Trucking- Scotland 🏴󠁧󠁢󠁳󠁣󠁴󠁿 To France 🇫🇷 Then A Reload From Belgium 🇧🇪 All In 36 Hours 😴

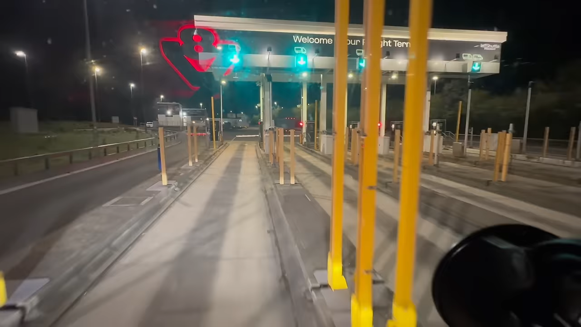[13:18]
The M2 was closed, the M20 was closed.
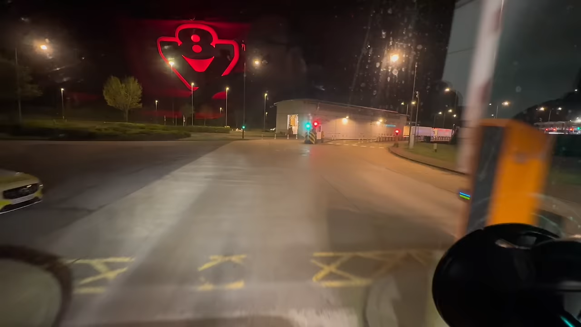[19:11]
And there's a queue. Lovely. So we're into the sheds, which is annoying. And by the looks of it, there's a queue. Actually, we might not be in. No, we are in the sheds. Oh, they're letting us go first as well.
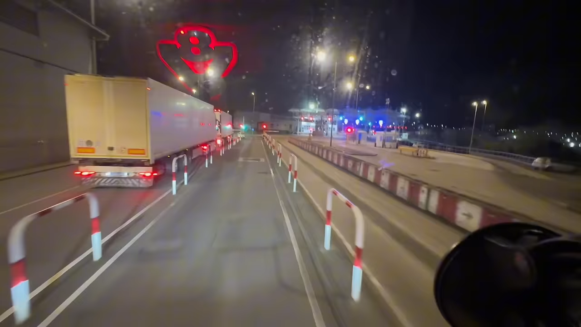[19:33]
Ideal. I wonder if they're in. No, they're coming back out of the sheds, aren't they? No, they're going in. He's waving us across.
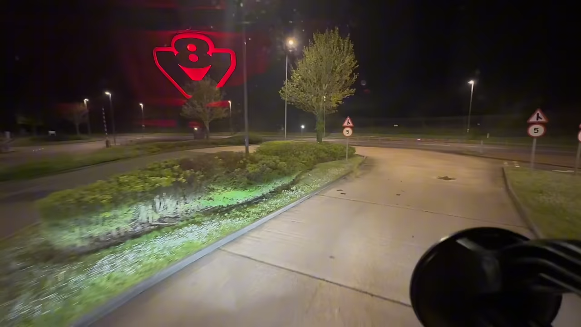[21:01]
Oh, there was a, was he behind me? Oh, I don't know, there was a guy behind me. Not sure whether he was one of the ones from outside. But yeah, we got first in there over the two lads outside. And she even scanned me without bringing those two in. So that's an experience.
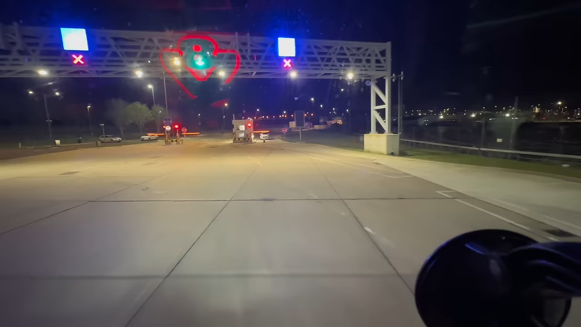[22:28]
Now we go to this guy here, who will tell us what lane we're gonna be in.
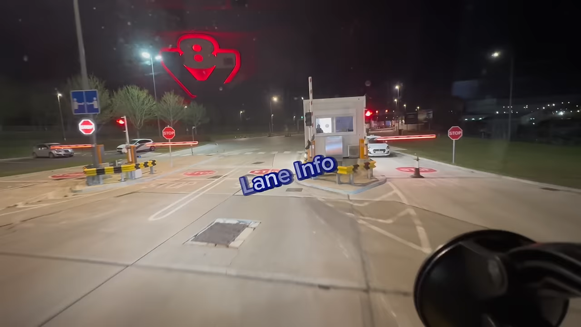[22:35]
Is he gonna stick out the window, or is he just gonna make me slow down? He's gonna make me stop.
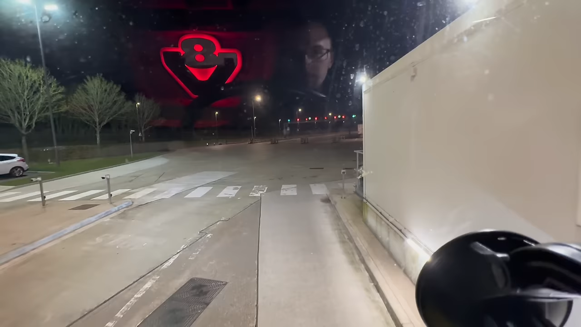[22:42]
And we got a 1-3.
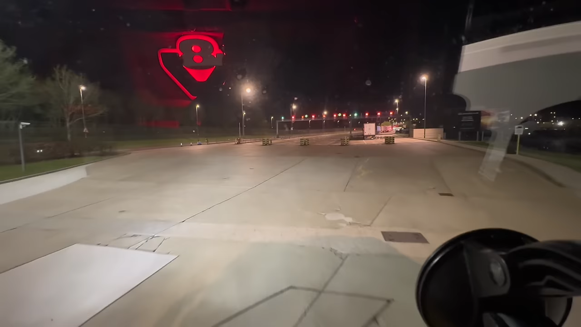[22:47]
Where is 1-3? Oh, over there, he's got two arrows on. 13 over here.
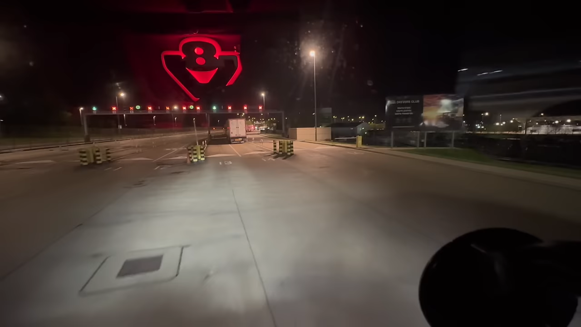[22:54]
Let's go and have a look. Number 1 and number 3. Oh, that was a bit tight. Let's slow down a little bit here for this. I reckon we do not want to take my mirror off.
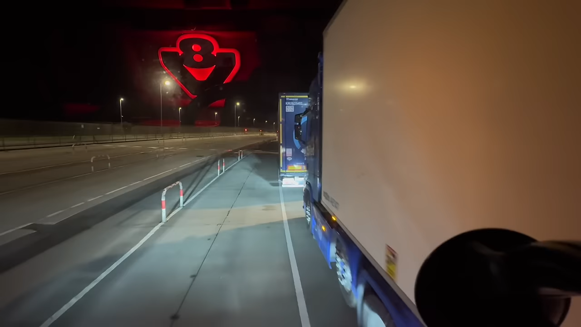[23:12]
So we'll just squeeze through here. I don't know why this guy is right on the white line. Oh, we're not on that anyway, so there's no rush to get to the front. I thought we were moving because I thought there was a green light, but it's not the end of the world. So hopefully that won't be too long of a wait because we're pretty much at the front. Those guys are moving next to us.
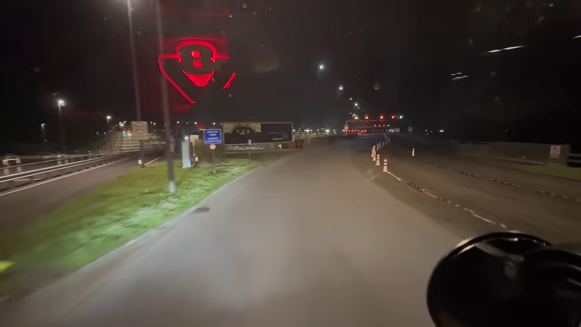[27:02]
We're going to get on the train now, which is decent, nice and quick. I haven't done this in a long time, so it might be interesting. At least it's not raining, at least it's dry. And you're looking here, you've got a lot of red arrows. Again, can't really go wrong. Green flashing arrow to this next left one, fourth one in. So we're going to go down here and then we're going to be getting on the train that is on our left hand side.
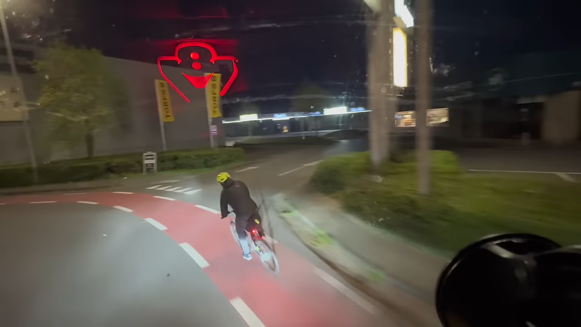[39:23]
So I managed to get to go to the toilet. There's a man that just flew out into the cycle lane. Didn't even see him until the last minute, because I can't work out what's flickering in the sky. Is that lightning? Anyone else see that? That looks like lightning. That looks like it's going to rain today. Oh, let's clean my wheels. But yeah, well, fingers crossed that isn't rain, because that would have been a pointless time cleaning my wheels. But no, my luck, it will be rain. Look at it.
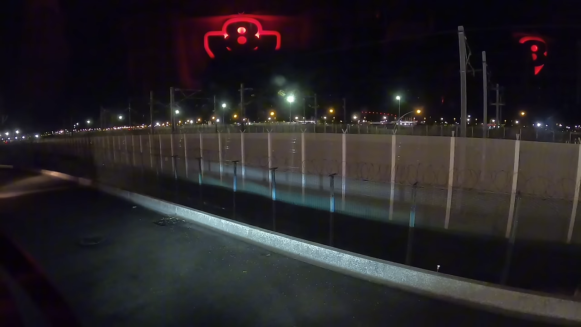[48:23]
If they're not working, it's one of them. They're never working when you come through from the UK side, like you'd seen earlier on in the video.
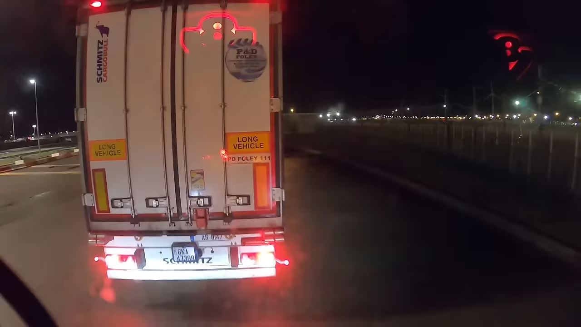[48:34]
But this time they're normally working, but there's always normally like one guy working, so it takes obviously forever.
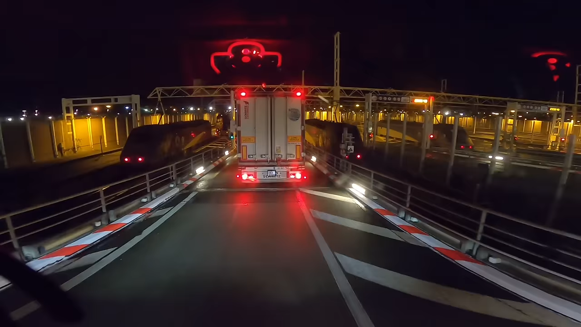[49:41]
to waiting in the queue, and then we are on, well, loading onto the train now. I'm just watching what everyone else is doing, because normally you've got a bit more of a run up than this, whereas this is quite tight to the wall on the left. I've never loaded on to the train on this one, so I'll have to see what happens in just a second. I'll put you on the GoPro, because you're in the middle of the lorry then, rather than just off to one side. Oh, maybe I hit the cone. Oh, professional.
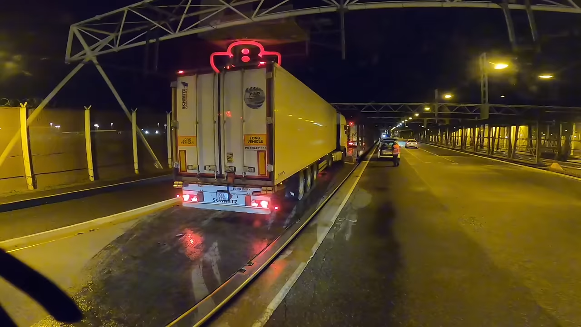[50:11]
it's all about getting close to the cone, and then you end here. What a nice guy. Now I've got to make sure I don't. Oh, I run it over as well.
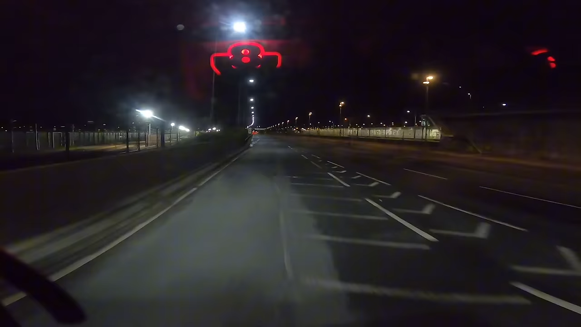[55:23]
anyway, so I shall catch you guys in a bit when we get to delivery, because obviously it's going to be dark now the whole way up. I'm probably going to end up getting stuck in loads of traffic and, what should I say, roadworks or something along those lines. This guy's not doing 40 mile an hour, is he? He's flat out. He doesn't care. We're back in the UK now, so he doesn't care, obviously. Yeah, he's gone.